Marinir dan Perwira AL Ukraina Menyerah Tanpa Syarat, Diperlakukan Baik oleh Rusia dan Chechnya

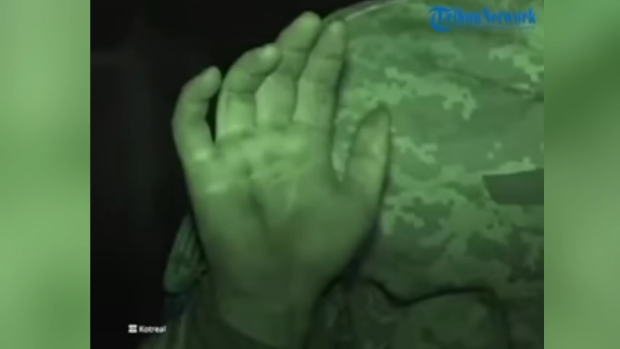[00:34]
Setelah itu, tawanan diarahkan berbaris rapi dan naik ke sebuah bus tanpa adanya kekerasan. Sebelumnya pada Selasa 5 April, sebanyak 264 prajurit marin
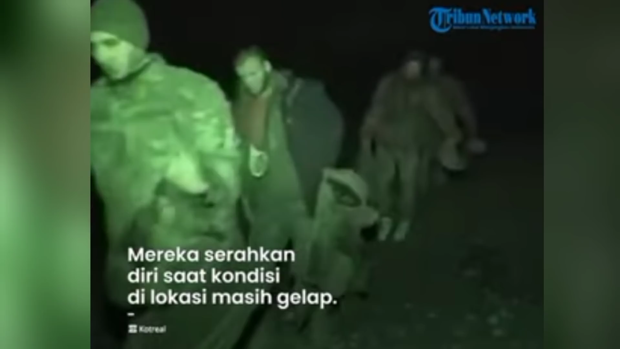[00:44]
Ukraina juga dikabarkan menyerahkan diri kepada tentara Cheknya di Mariupol. Pemimpin Cheknya, Ramzan Kadyrov,